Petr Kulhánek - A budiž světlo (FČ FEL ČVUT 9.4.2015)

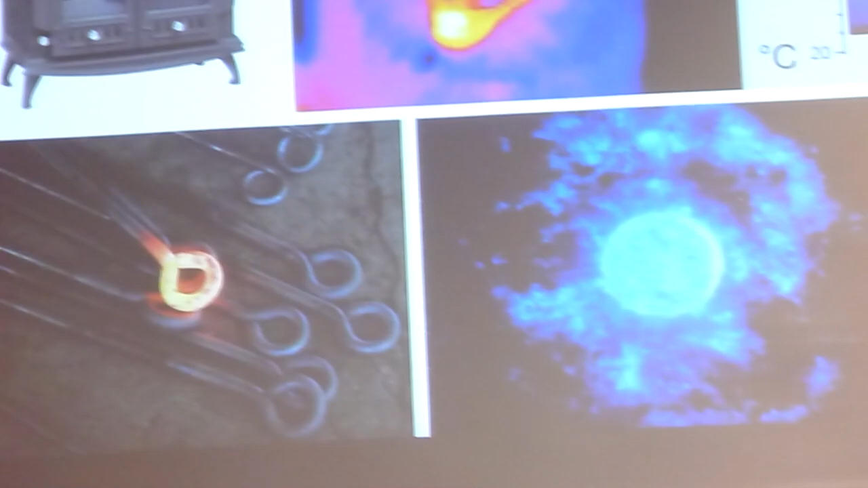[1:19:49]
Dalším zdrojem elektromagnetického záření je tepelné záření.
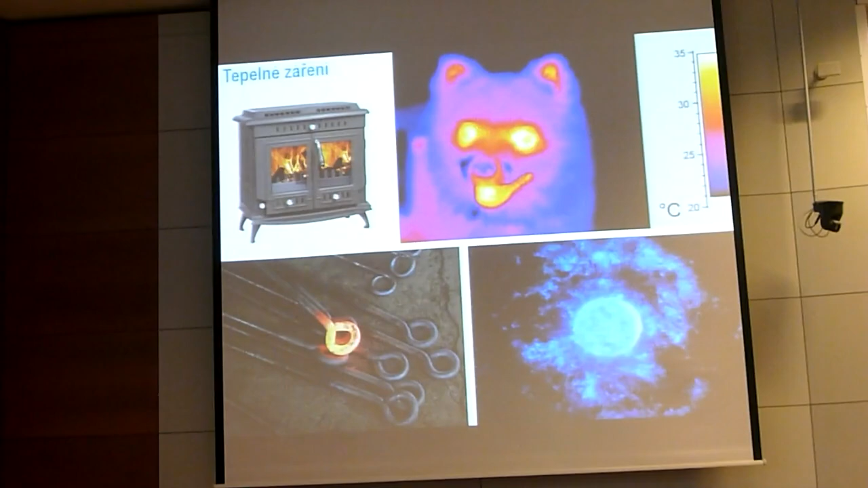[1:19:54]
To je vlastně záření chaotického pohybu nabitých částic vládce. Ty nabité částice, které jsou vládce přítomny, vykazují chaotický pohyb a při těch efektech brždění a zrychlování vyzařují elektromagnetické záření a to je to tepelné záření,
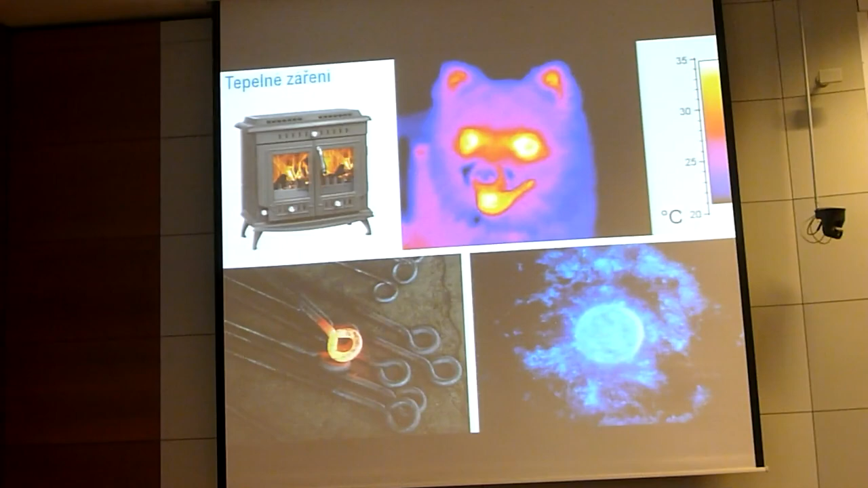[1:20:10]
které má kratší vlnovou délku při vysokých teplotách, menší vlnovou délku při nízkých teplotách, tepelně vyzařují kamna,
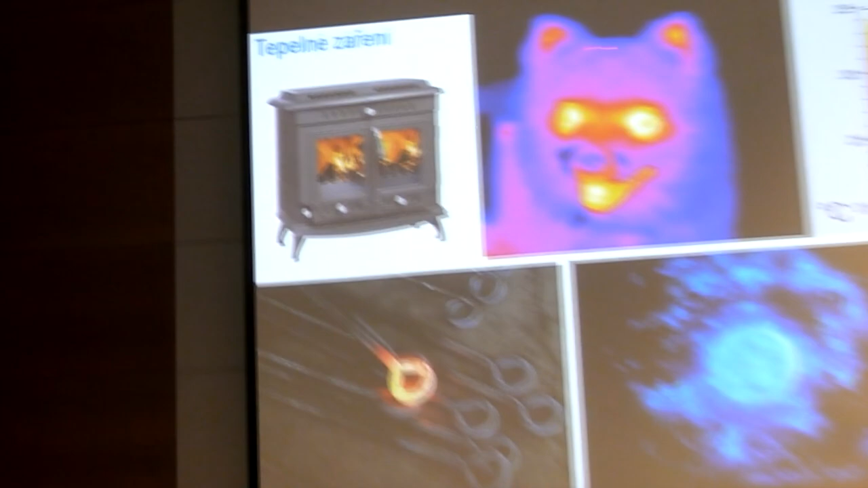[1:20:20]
tepelně vyzařují jakákoliv bytost, netuším teda, co to je, nedokážu.
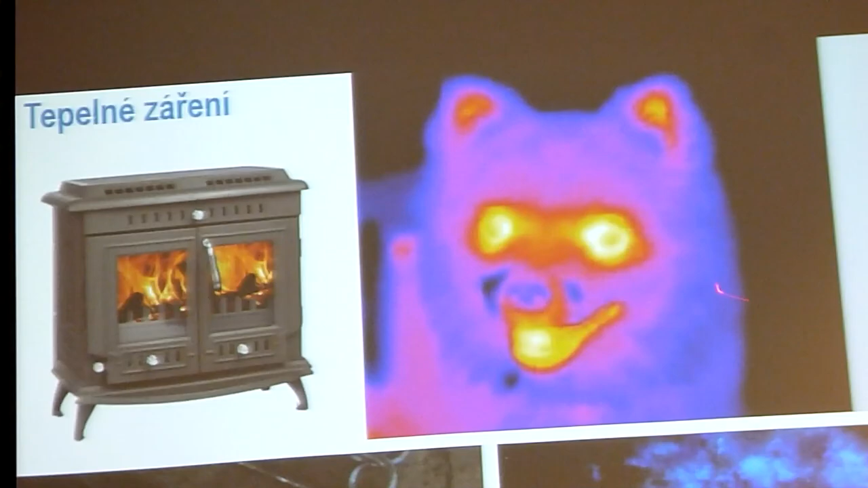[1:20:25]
A jestli je to nějaký liška, medvěd, nebo co to je, těžko říct. Koho typujete?
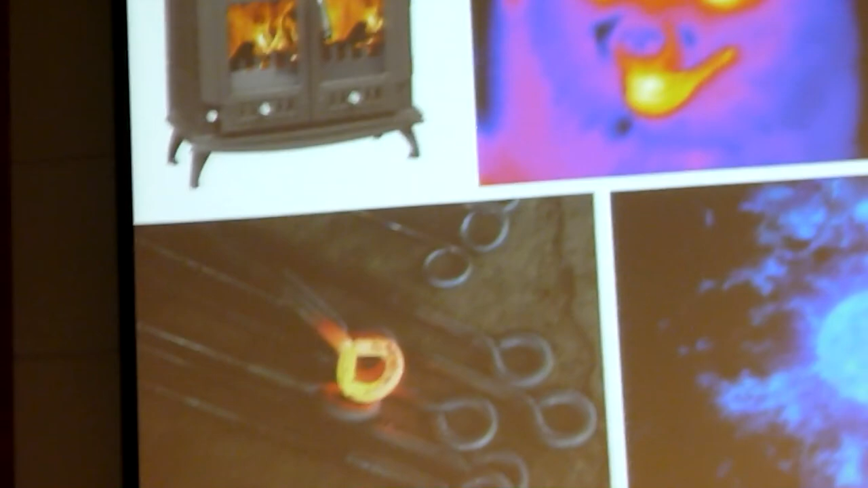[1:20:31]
Pes. Možná je to pes, no.